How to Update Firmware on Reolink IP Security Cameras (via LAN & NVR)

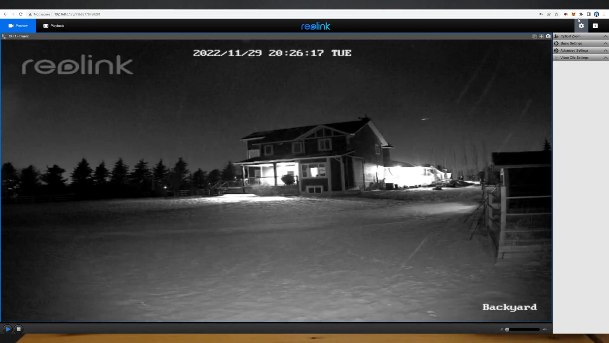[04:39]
Here in the web user interface I'm going to navigate to settings and maintenance and we'll click to find the pack file and since I don't want to